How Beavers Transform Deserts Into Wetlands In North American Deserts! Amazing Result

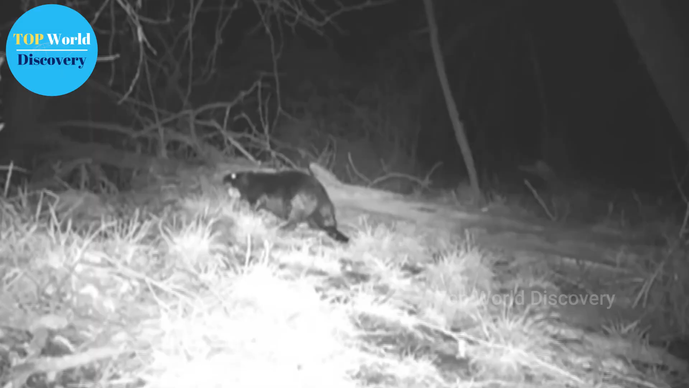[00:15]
They only appear at night. Restless and even stubborn are the words often used to describe one of the hardest workers of this nature.
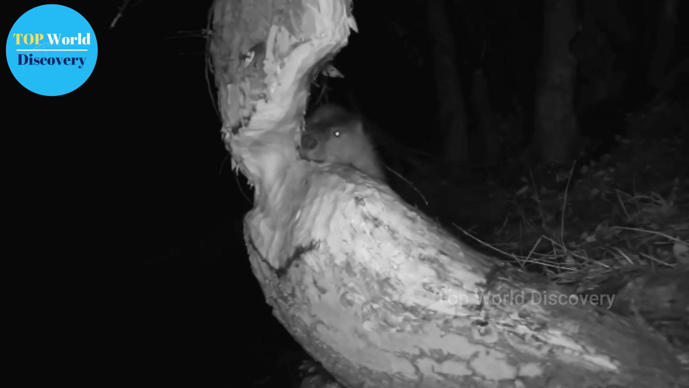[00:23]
They work tirelessly all night, night after night.